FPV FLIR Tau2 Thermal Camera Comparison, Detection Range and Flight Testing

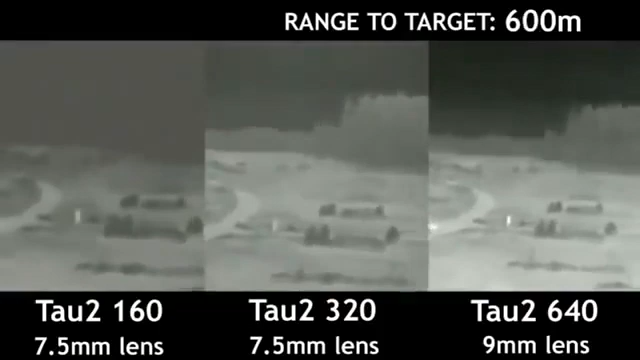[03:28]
meaning they produce 30 frames of video per second We'll just let this roll in real time,
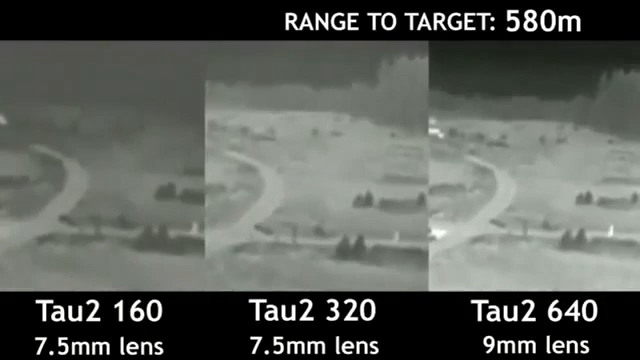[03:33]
so you can decide how each camera performs for yourself I'll be the solitary heat signature at the base of the tree line on the far side of the park
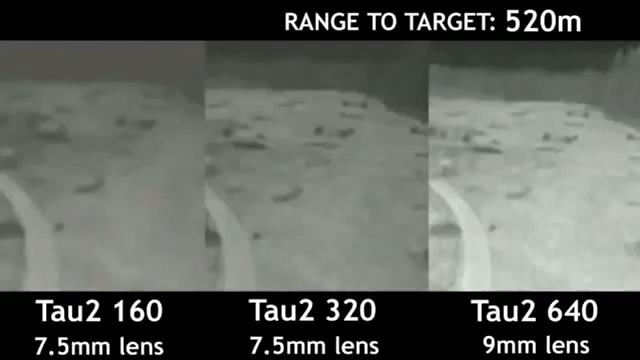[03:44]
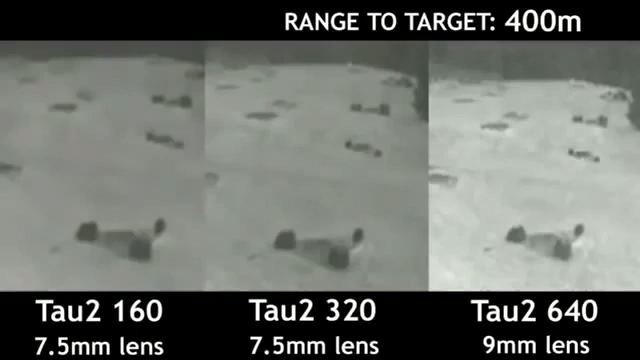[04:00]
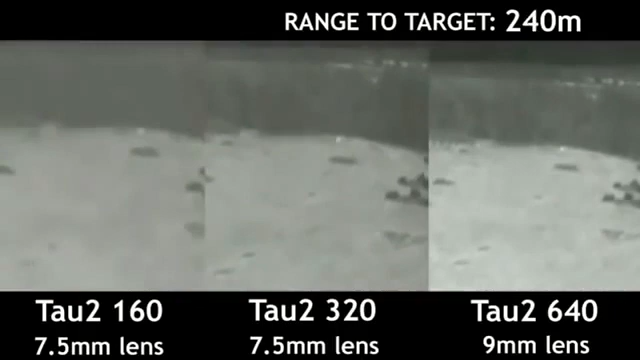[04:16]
Now that you can clearly see me on all three cameras, let's talk about detection ranges
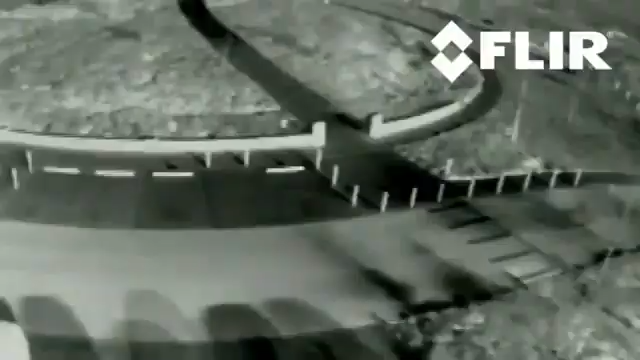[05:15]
I'm flying now with the 324 And as you can see, I'm flying over the circular structure And it's quite clear, I mean,
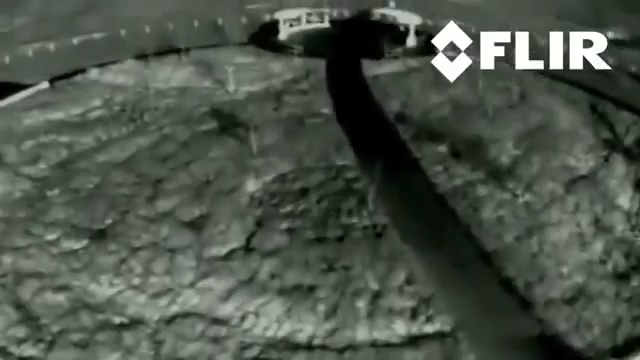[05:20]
there isn't a problem to fly with this camera at all Had a bit of wind today,
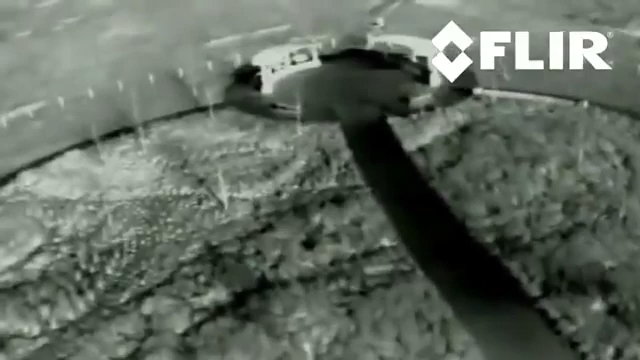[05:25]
so I'm moving forward against that I'm moving up on this small circular object
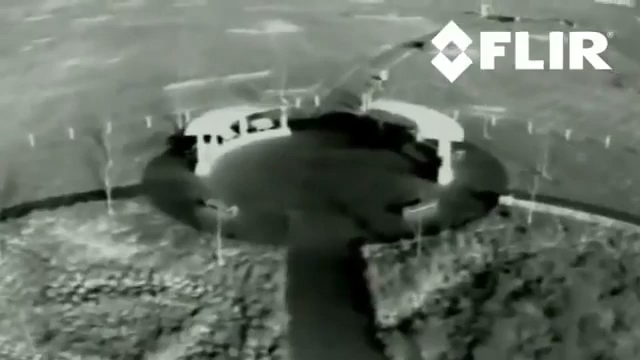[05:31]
I'm going to scrape off a bit of altitude And as you can see, you can see those benches You can see all the individual limbs on those trees
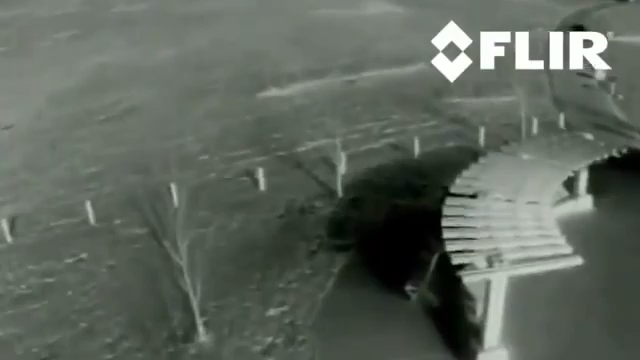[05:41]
You can see the details on this trellis work So yeah,
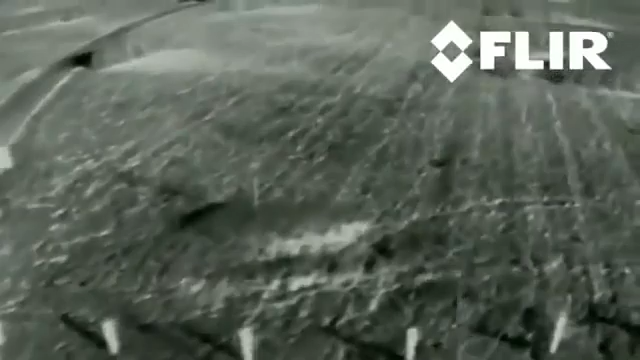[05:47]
the 320 with the 7.5 lens is extremely flyable This isn't a problem at all Okay, so I've taken off the other camera And this is a TAU-160,
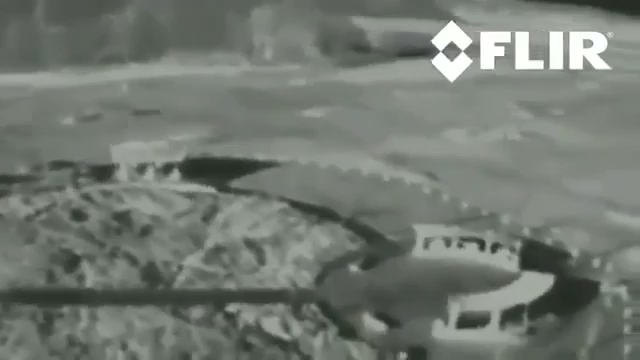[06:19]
This is the circular structure we were looking at in our previous flight
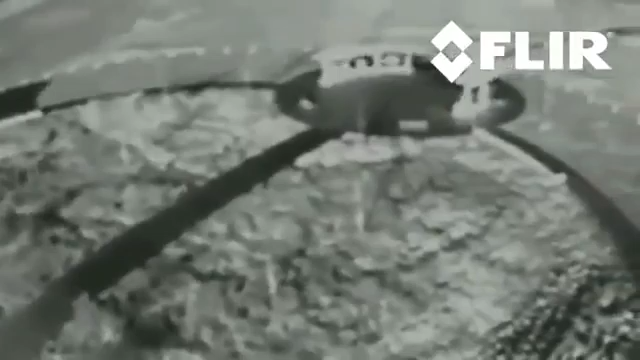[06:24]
With the 320 to give you some sense of comparison So as you can see,
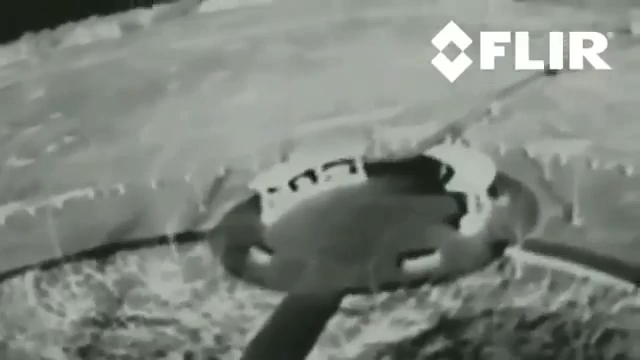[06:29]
we're not getting nearly the detail So obviously, I'm maintaining the aircraft in the air so you can fly with it So this would be serviceable,
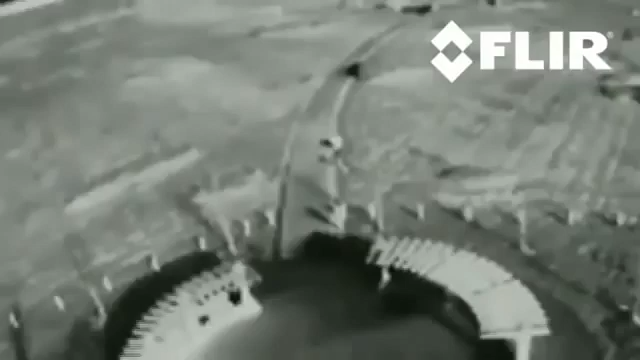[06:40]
but I wouldn't If I had a choice between this and like a
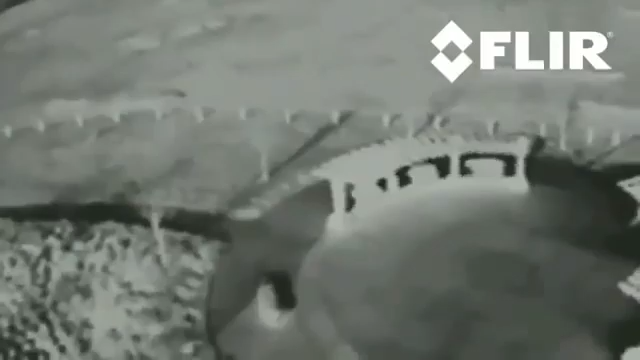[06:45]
320 or a 640 I'd definitely reach for the higher resolution camera
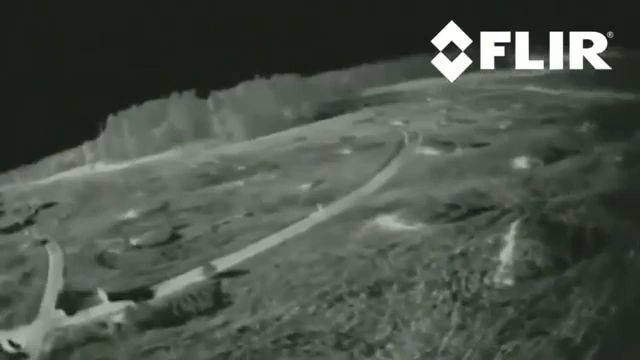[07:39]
path right now walking their dog But it's not as easy to discern
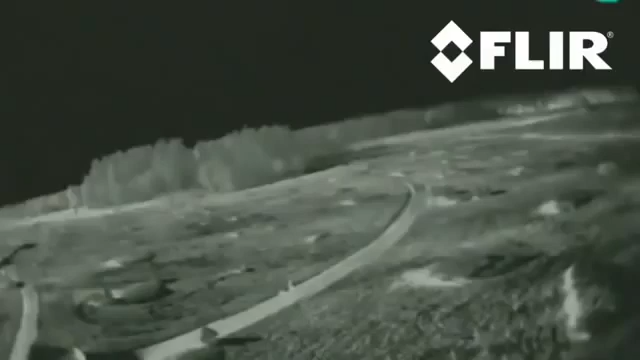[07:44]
as it was with their lens I feel like I'm flying a lot closer to them
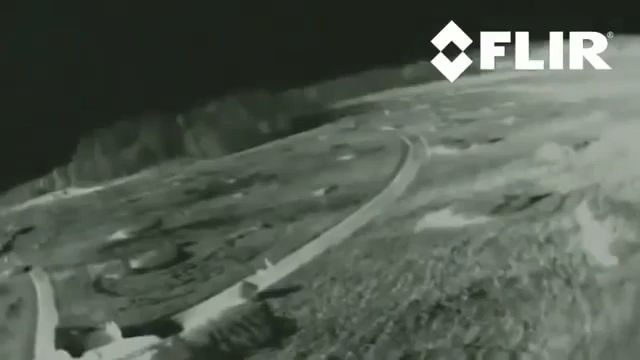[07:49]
And it's Honestly Given the uh
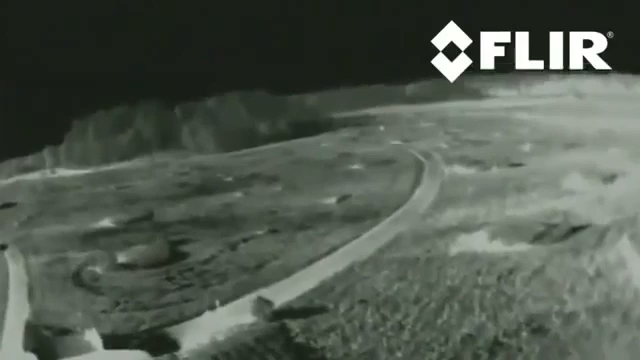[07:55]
It's almost identical to that of the GoPro It's really strange It's got a little more vertical resolution But that's about it though As we go back and forth The path is exactly in the same spot for both cameras